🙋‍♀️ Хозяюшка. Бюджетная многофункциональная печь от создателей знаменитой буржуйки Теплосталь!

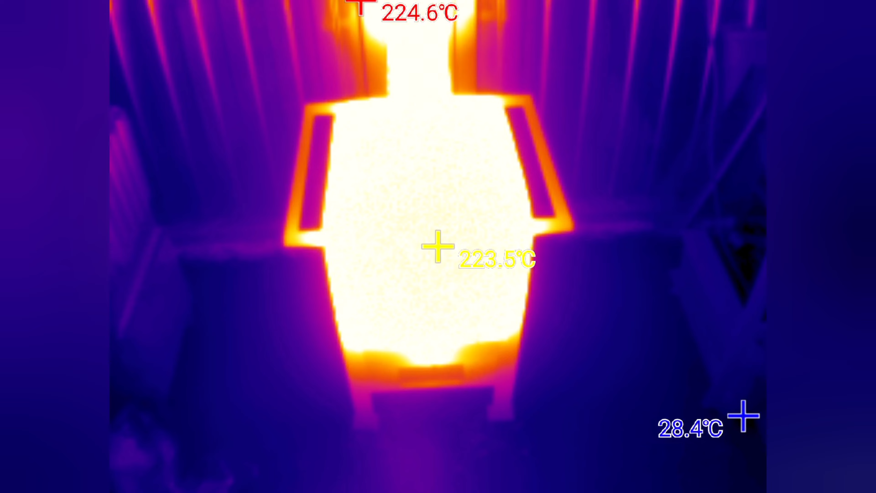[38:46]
On screen: spot 223.5°C, max 224.6°C, min 28.4°C
покажет нам правду и ничего кроме правды сейчас вся конструкция из себя представляет костер равномерно прогрелась и равномерно отдает тепло естественно снизу
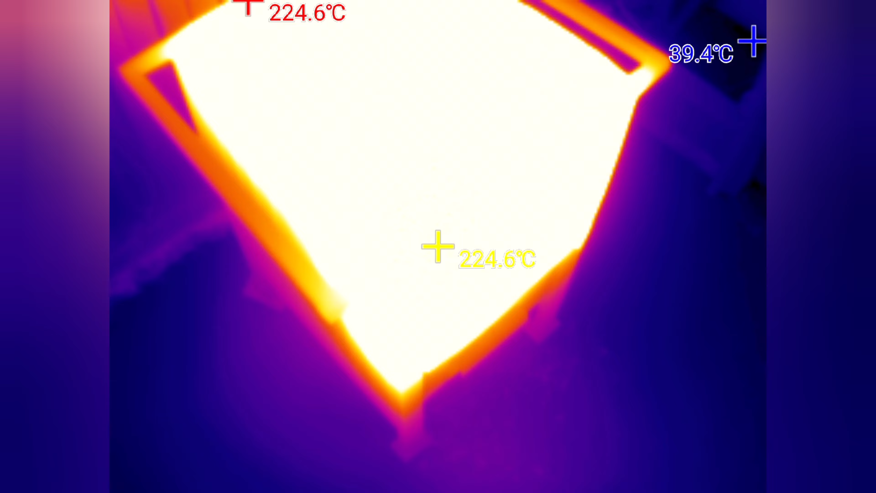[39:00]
On screen: spot 224.6°C, max 224.6°C, min 39.4°C
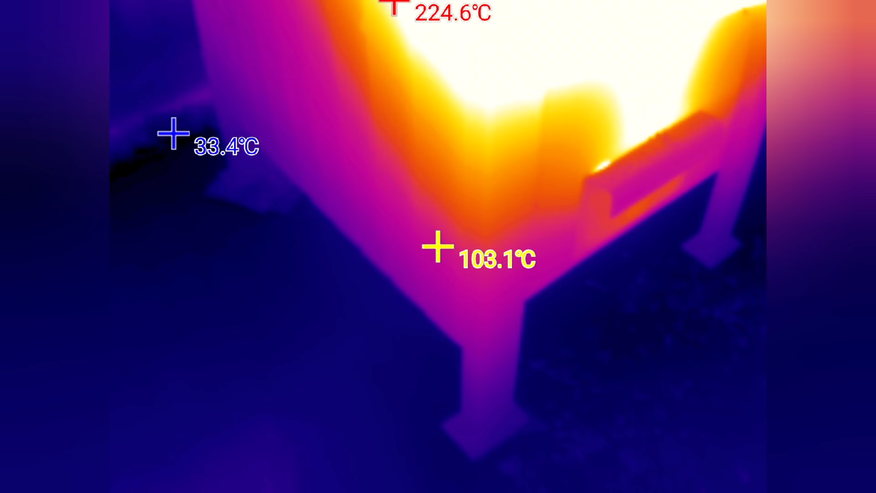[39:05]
On screen: spot 103.1°C, max 224.6°C, min 33.4°C
похолоднее потому что туда засасывается холодный воздух и то что мне нравится
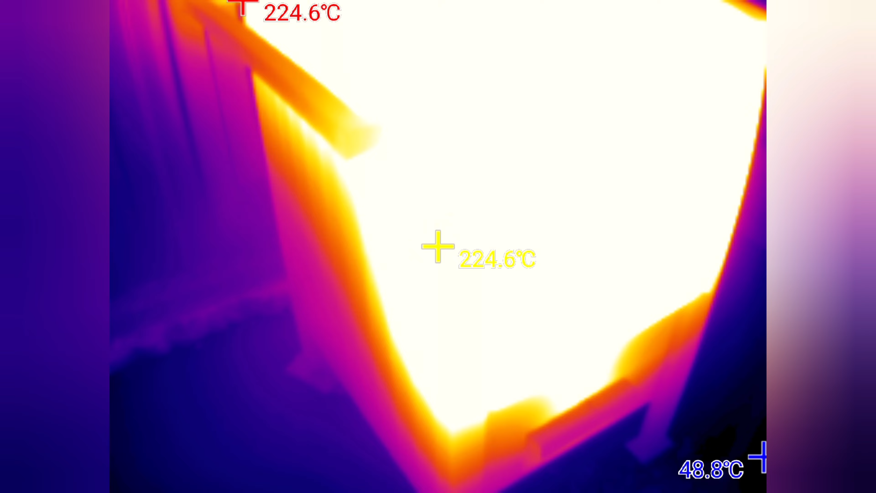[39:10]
On screen: spot 224.6°C, max 224.6°C, min 48.8°C
это то что все ядро
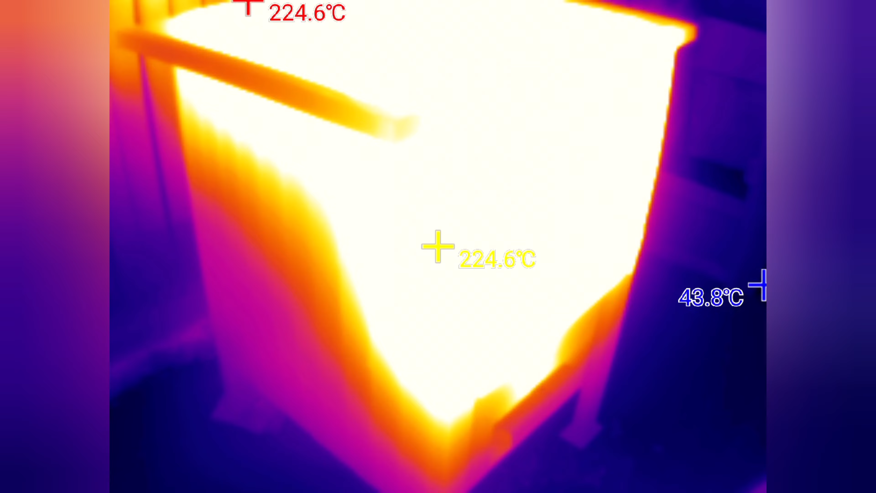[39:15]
On screen: spot 224.6°C, max 224.6°C
огня там где варочная поверхность вы ее даже не видите насколько сильно она раскалилась
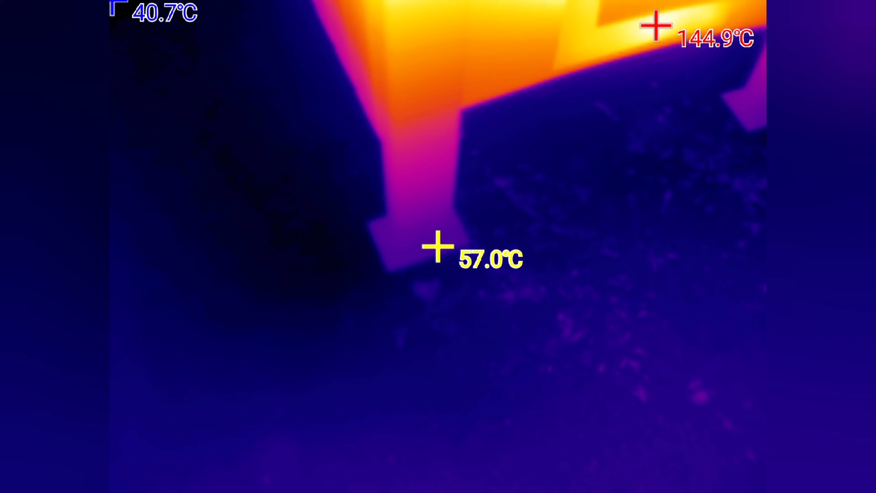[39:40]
On screen: spot 57.0°C, max 144.9°C
градусов но все равно всегда используйте притопочный лист и ставьте печку на какое-то основание негорючее
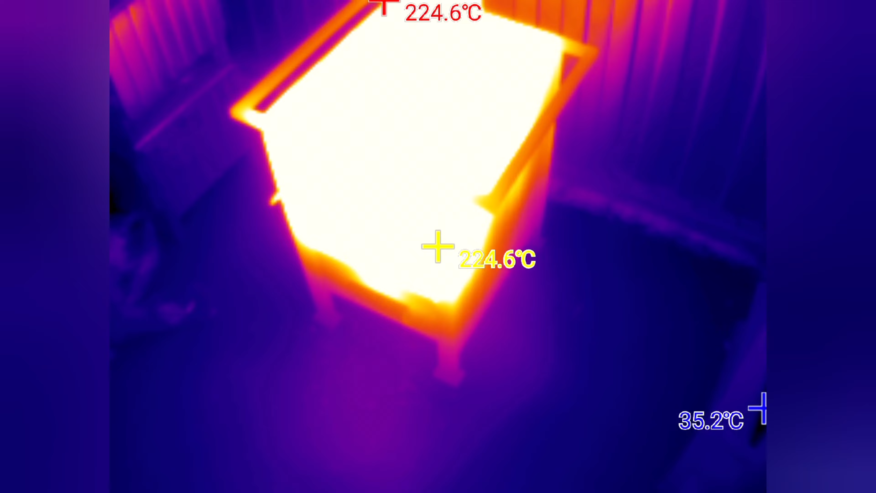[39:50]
On screen: spot 224.6°C, max 224.6°C
прошло практически два часа без 15 минут ну и смотрим все горит и сразу же
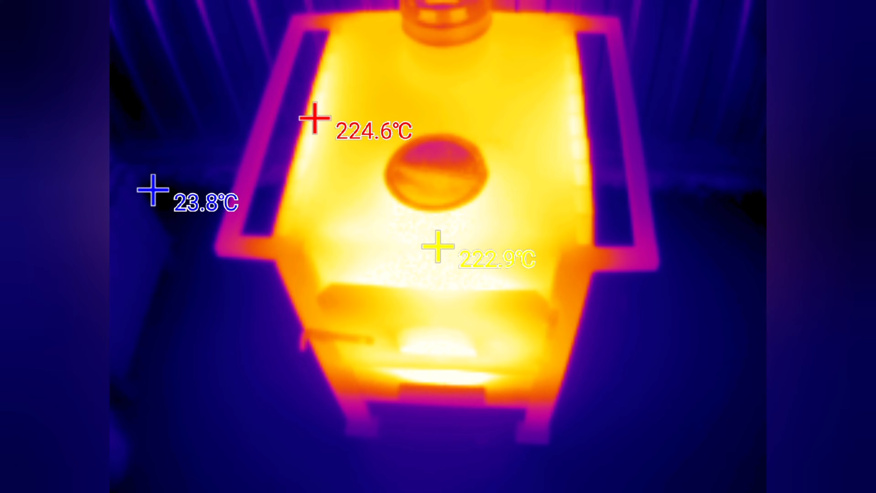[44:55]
On screen: spot 222.9°C, max 224.6°C, min 23.8°C
так что показывает Виктор а Виктор показывает все то же самое 220 градусов ну естественно яркого горения уже нету
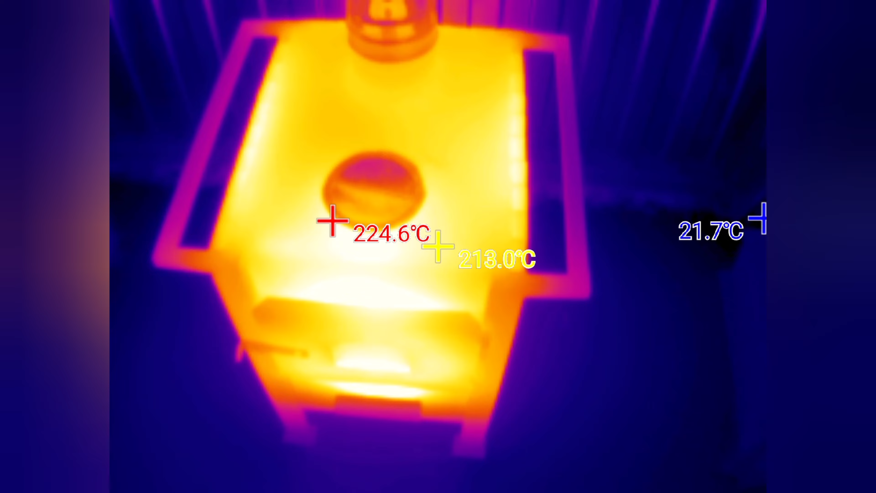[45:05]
уже видно видно вот этот вот блинчик варочной поверхности который
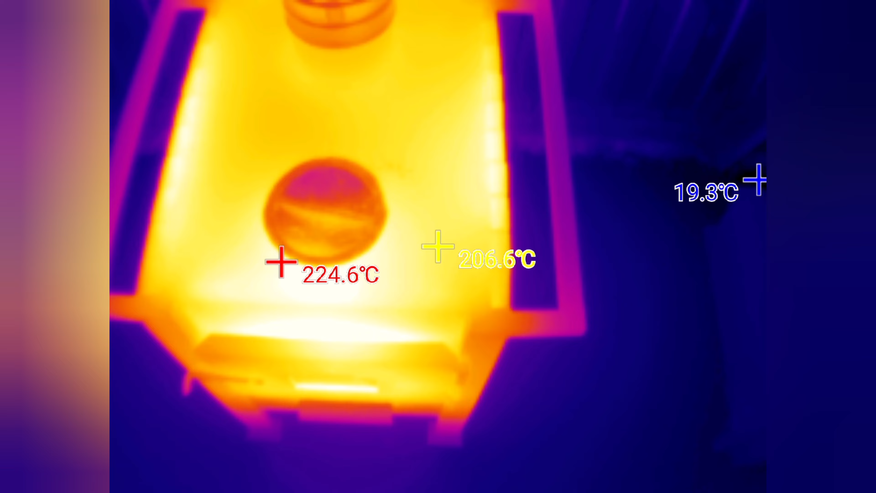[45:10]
повторю ну по моему мнению вообще нафиг не нужен потому что температура
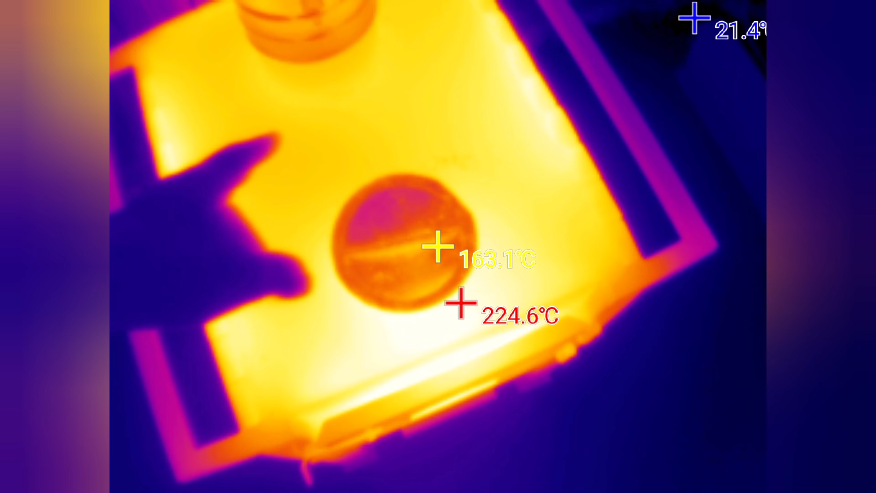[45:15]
On screen: max 224.6°C
площадь большая позволяет готовить прямо
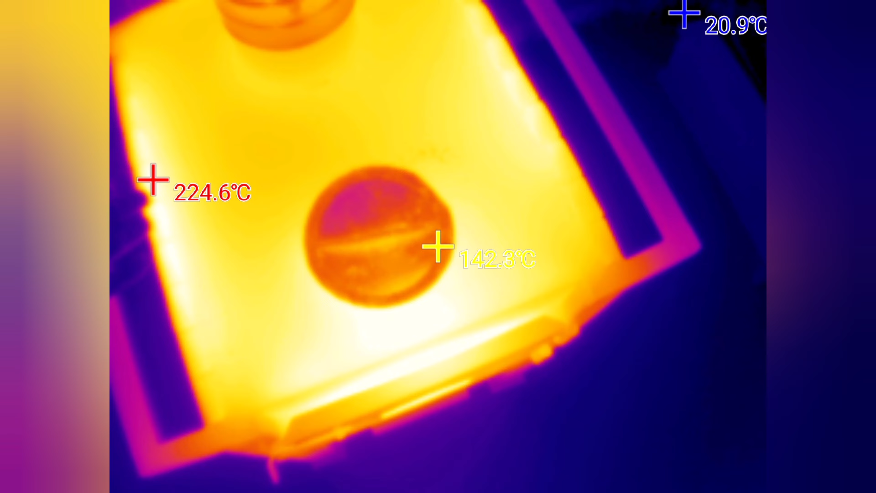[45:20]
On screen: max 224.6°C, min 20.9°C
вот на плите при ярком горении температура на дымоходе понизилась
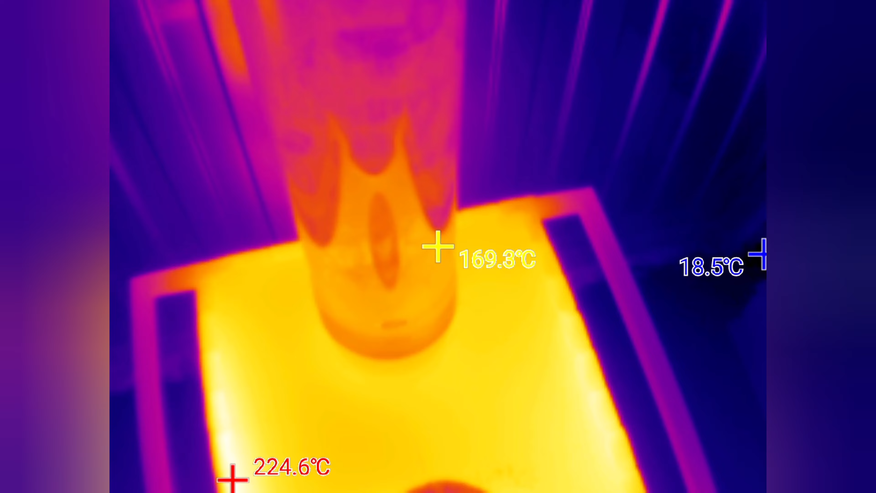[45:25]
On screen: max 224.6°C, min 18.5°C
до 170 градусов в общем
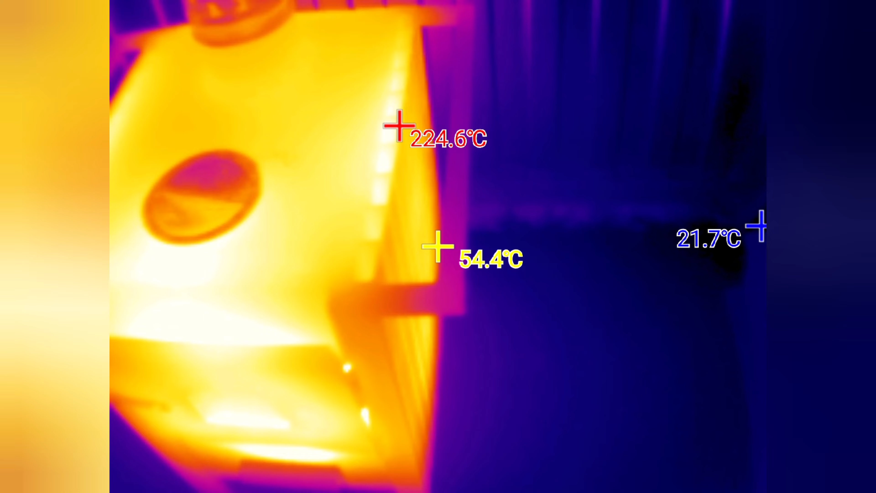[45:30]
On screen: max 224.6°C, min 21.7°C
смотрим где располагается тепловое ядро располагается
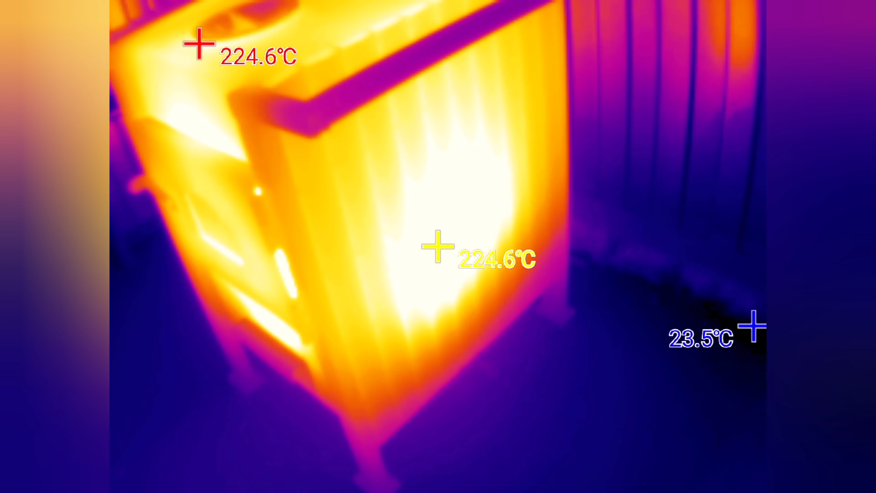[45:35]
оно теперь расположено по центру и
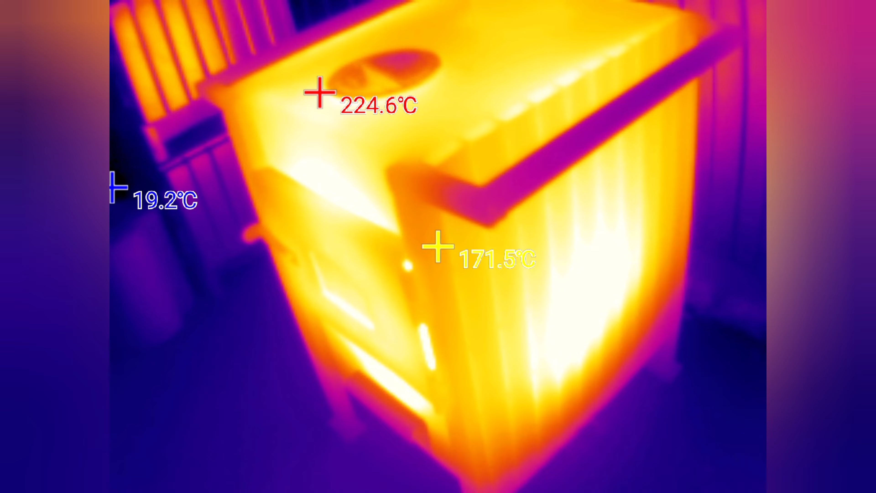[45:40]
вот я показываю пальцем и рядом с
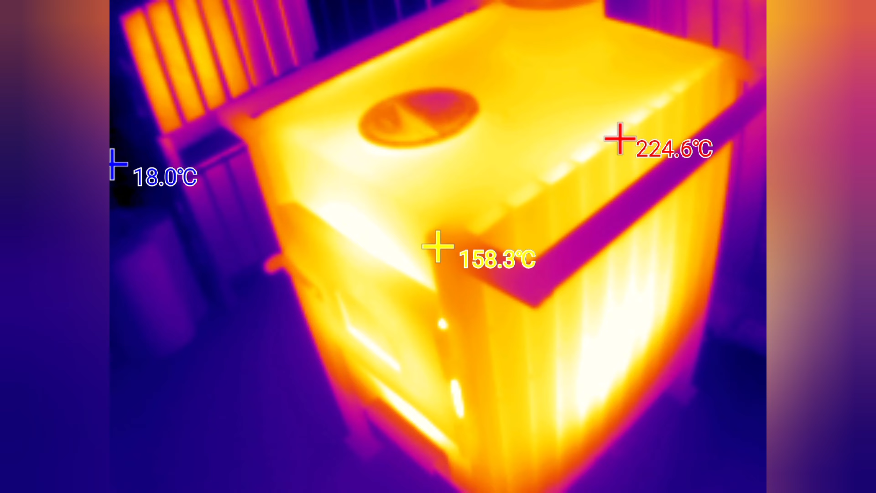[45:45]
On screen: spot 158.3°C
местом где готовят пищу но раз я сказал готовить пищу и еще в середине ролика сказал а чуть-чуть попозже я расскажу зачем здесь